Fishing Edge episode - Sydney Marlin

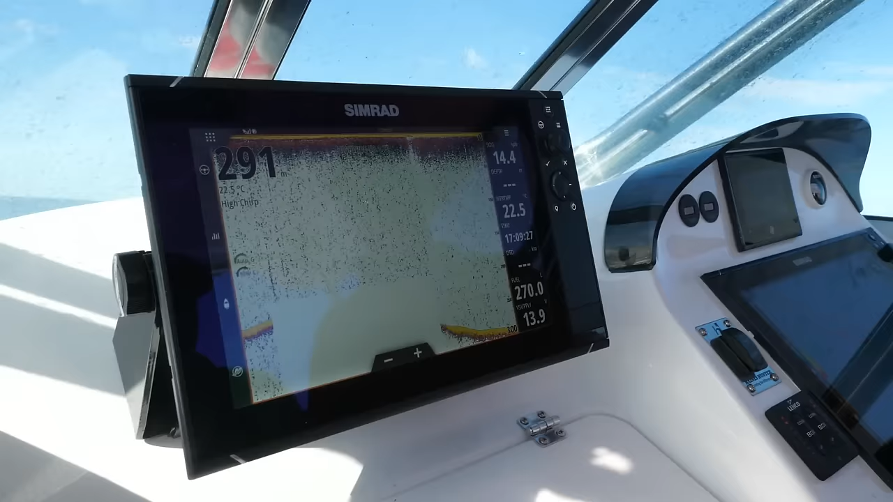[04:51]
On screen: water 22.5°C
Not a problem. So at the moment we've got high chirp. So high chirp's good for your shallow water stuff. So anything up to that 150 to 200 meters.
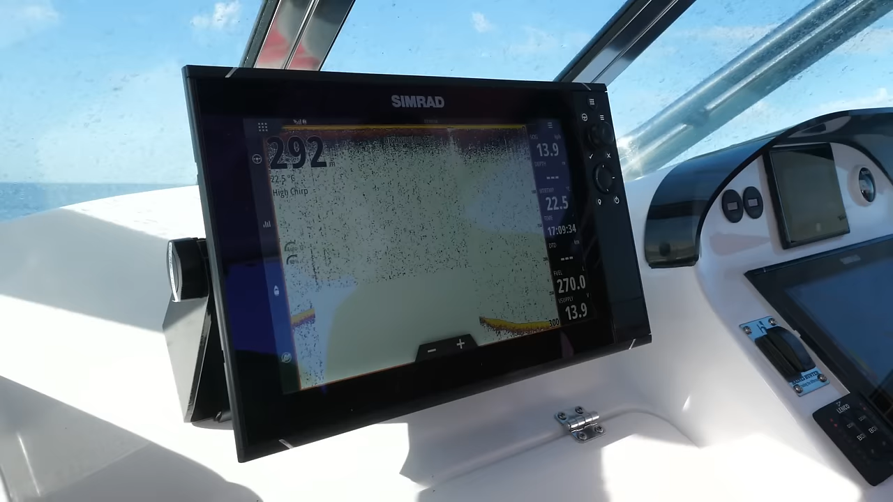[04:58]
But yeah, we want to run a split screen.
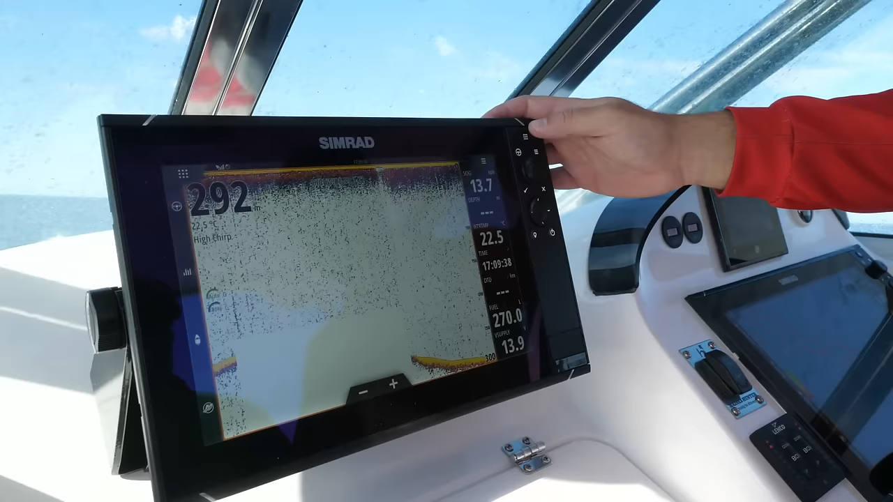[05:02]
So we want to run a high and a low chirp because we want to see what's down deep.
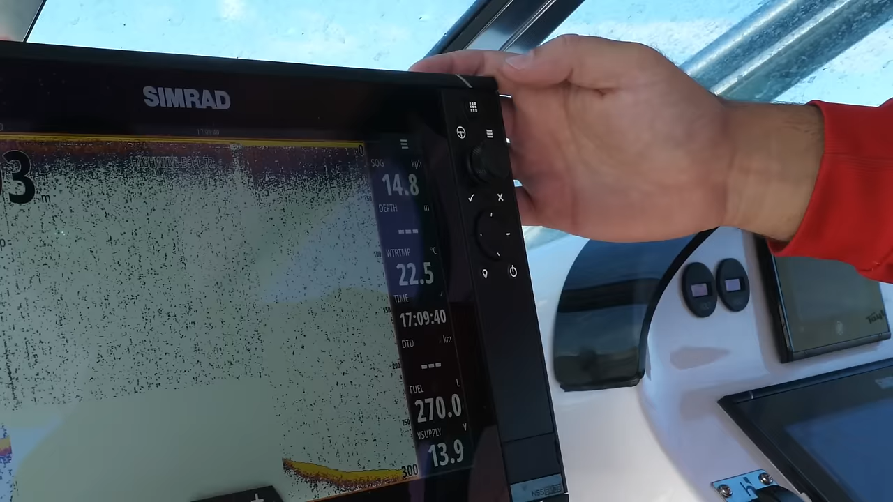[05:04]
So if we press the pages button up the top here,
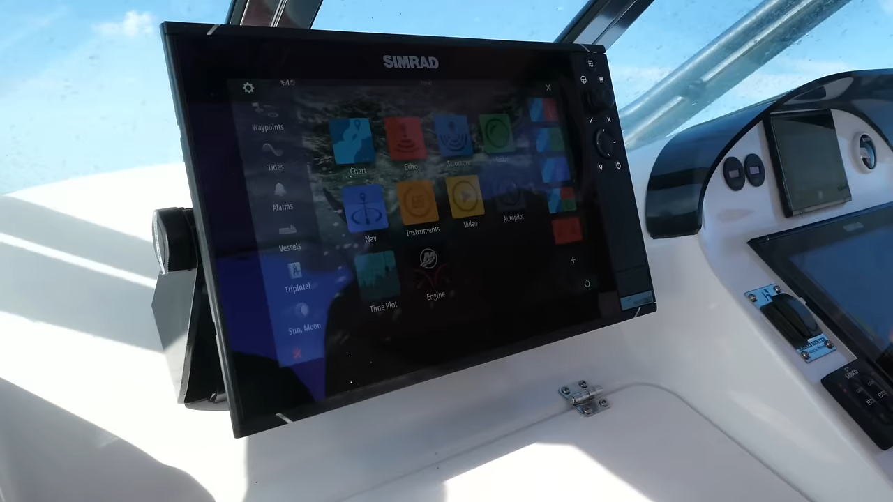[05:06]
you can see that we've already split up a dual transducer set up here. So a high and a low frequency. So you can see here we've got the high and we've got the low.
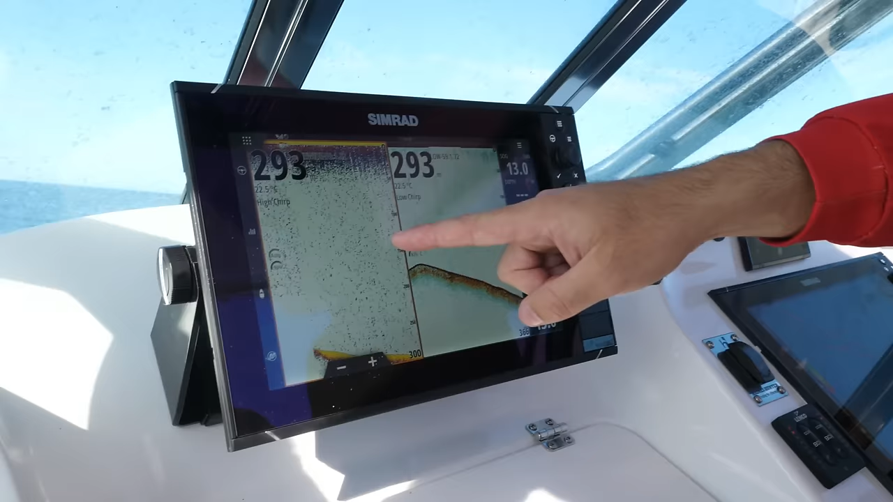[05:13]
Yep. Now just quickly, your low chirp is much better for the deeper water stuff.
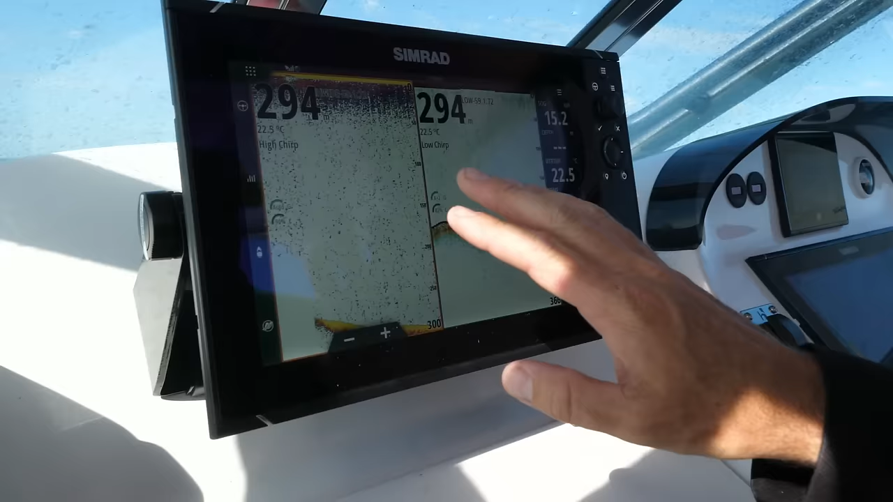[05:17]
On screen: water 22.5°C
That's what we use to mark feed layers for swordfish or for big blue eye and all that sort of stuff.
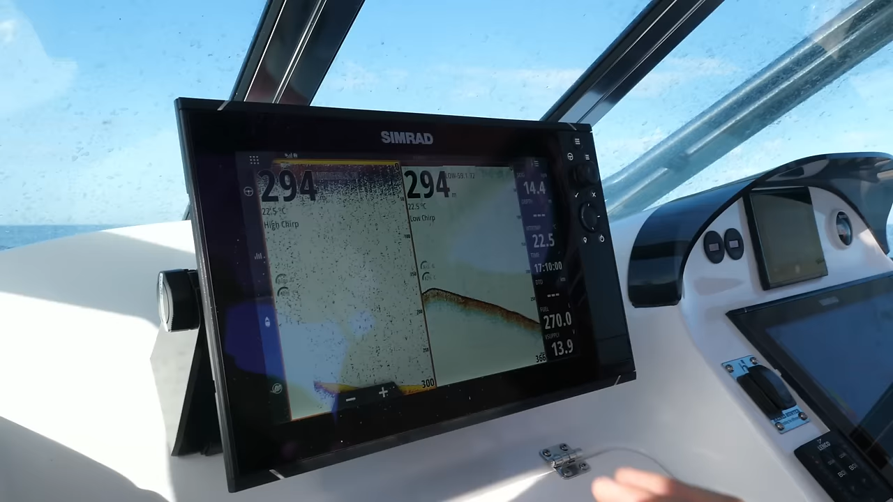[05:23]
This one is our shallower water, more surface layer stuff, isn't it?
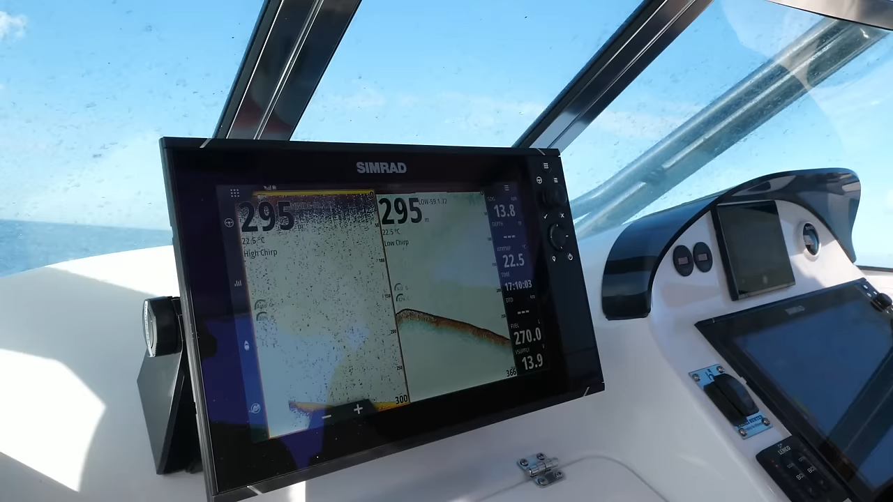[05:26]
Yeah, that's correct. So a lot of this deep down stuff is not as you know, we're not going to be using it. We've got the low chirp for that.
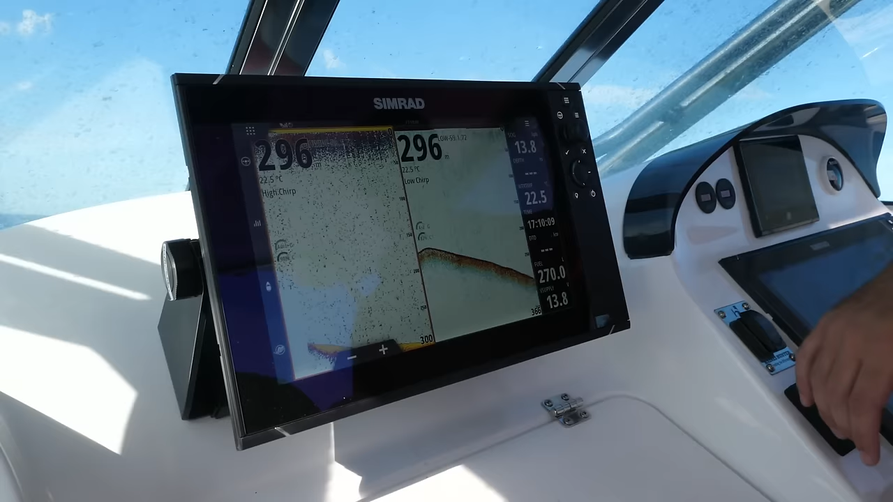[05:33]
So let's just focus on that top 150 meters.
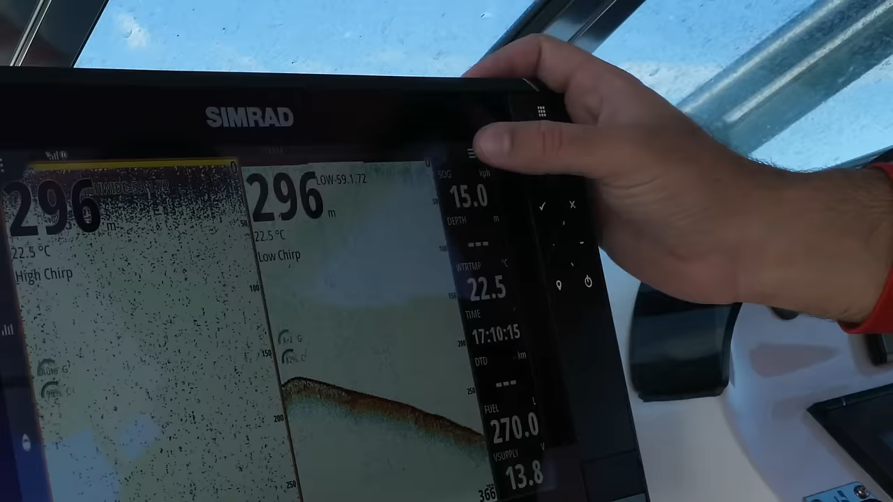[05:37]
On screen: depth 296 m, water 22.5°C
So if we go into the button up here and then we can actually change the range from, instead of being 300 meters, you can change it to 150 meters.
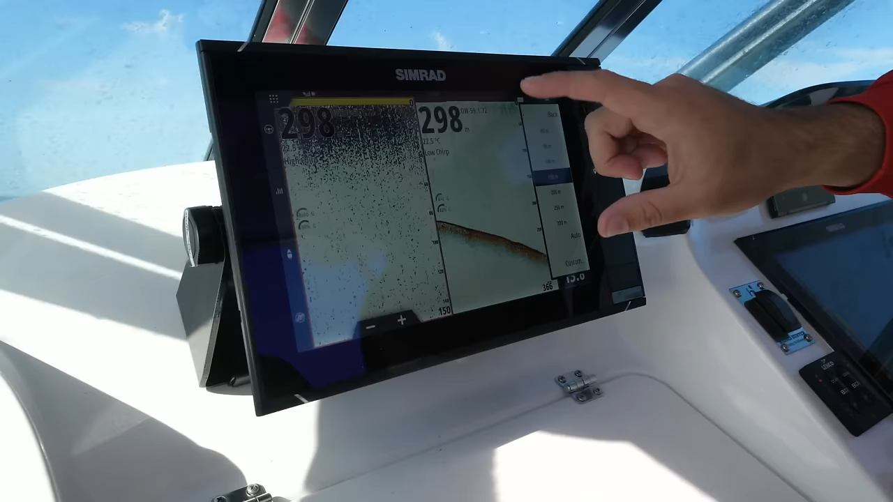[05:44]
So therefore it's just going to focus on that top part of the water column. Sure. And is that just giving us a better view of what's going on in that area? Yeah. So whatever's in that 150 meter water column, yeah, we're going to see it a lot clearer.